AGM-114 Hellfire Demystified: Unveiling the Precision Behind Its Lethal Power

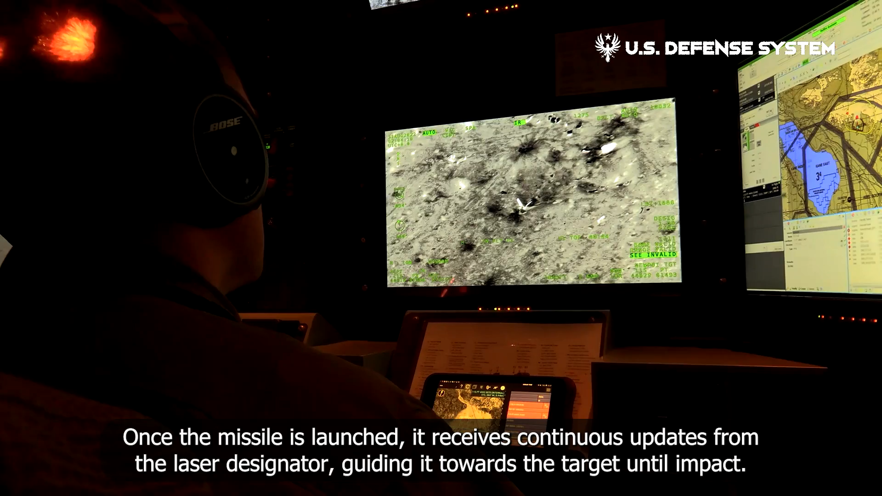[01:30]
Once the missile is launched, it receives continuous updates from the laser designator, guiding it towards the target until impact.